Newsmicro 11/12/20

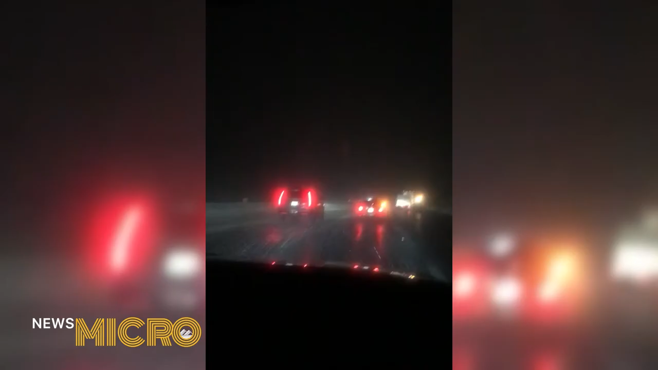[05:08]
Local highway patrol had to escort cars through the Grapevine while following behind the California Department of Transportation.